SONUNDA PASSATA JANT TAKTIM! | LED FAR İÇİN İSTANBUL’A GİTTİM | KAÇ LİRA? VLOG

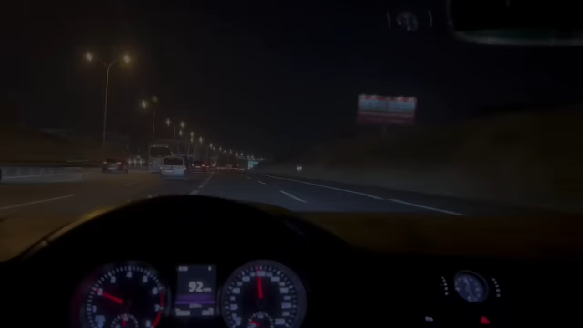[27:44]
Arkadaşlar İstanbul'dan artık ayrılıyorum. Otobana doğru bağlanıyoruz bir selektör atalım bakalım. Tabelalar falan aşırı parlıyor. Daha da bir selektör denemesi yapacağım ama trafik çok dolu o yüzden insanları rahatsız etmek istemiyorum. Yolda bir takipçi arkadaşımıza da karşılaştık onunla selamlaştık. Şimdi trafikte yoğun ya. Hiçbir şeye gidiyoruz. Ona da buradan selamlar. Hatta biraz önce polo ile atıştık. Beraber peşinden gidiyorduk. Sonunda karanlık bir yer. Aydınlatma olmayan bir yol. O yoğun trafikten ayrılıp artık Sakarya'ya geldim.
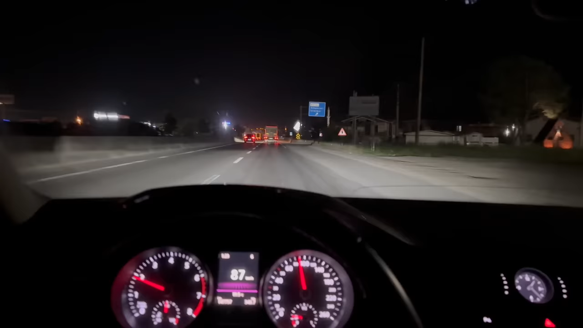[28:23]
Sağ taraftaki fara baktım öyle bir sallama olmadı. Keşkin de bir çukurdan geçtik. Düzelterek girdim. Ama aydınlatma müthiş arkadaşlar.
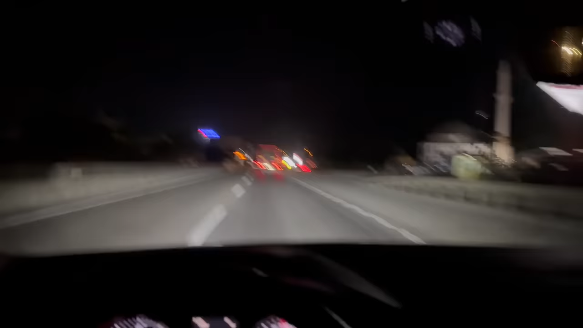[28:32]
Yani nasıl göstereyim ki size. Bildiğiniz bir orijinal far almışsınız gibi düşünün. Şu yandaki kişiliklere falan baksanıza. Ben tekrar deneyimlerimi sizlere aktaracağım. Şu an artık bizim yolumuzdayız. Evet şu an çok daha net görüyorsunuz. Tamamen yolu sizlere kaydediyorum. Kizgilerini falan hakim olabilirsiniz. Birazcık yol boş olsa ben sizlere seyretör atarak göstereceğim ama. Şöyle bir kere yapalım burada. Mesela bir de şurada yapacağım. Burada genelde hep karanlıklı denerim mesela.
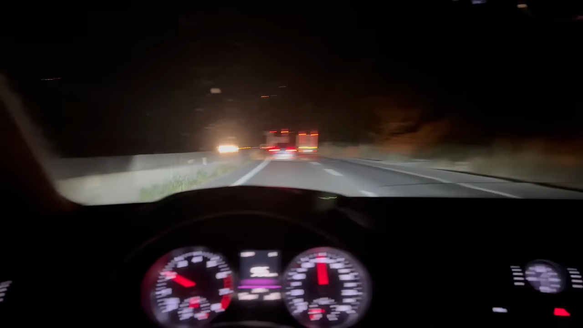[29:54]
Farları görmeniz açısından yaptım. Bu arada ben eve varmak üzereyim. Çok az kaldı. Yarın ben sizlere bir görüntü daha alayım. Öyle sonlandırayım arkadaşlar bu videoyu. Çünkü bence son halini görmek isterseniz gündüz gözüyle.
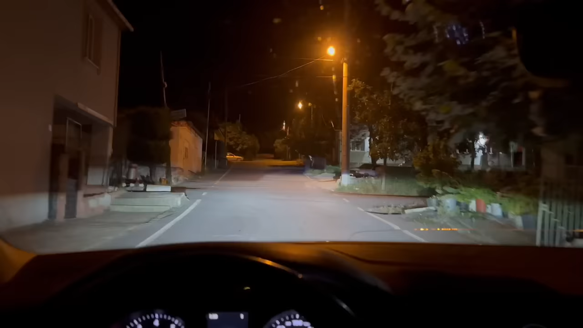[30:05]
Klasik seyretör attığımız eve. Tekrar bir seyretör atalım. Gece saat 1.30 ama bir şey olacağını düşünmüyorum.
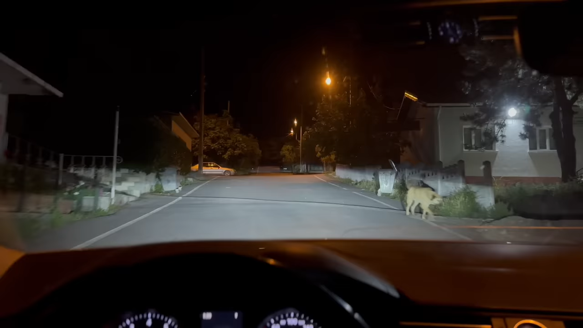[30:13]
Şöyle seyretörü görebiliyorsunuz. Ya şu çizgiyi izleme olayı çok güzel.